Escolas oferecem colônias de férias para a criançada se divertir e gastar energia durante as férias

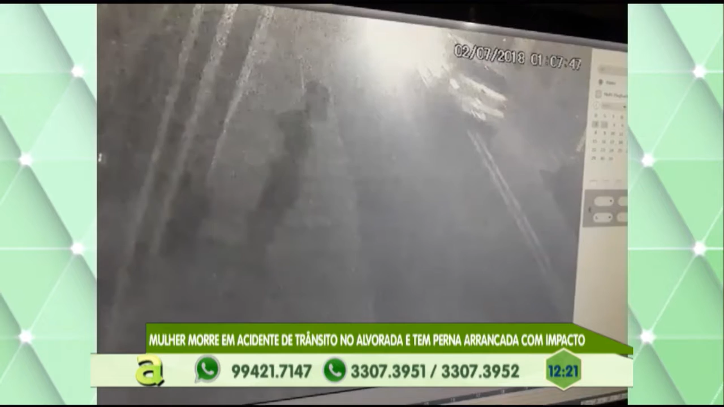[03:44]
Olha lá o carro Olha a moto Olha aqui a moto Já foi atingida Já foi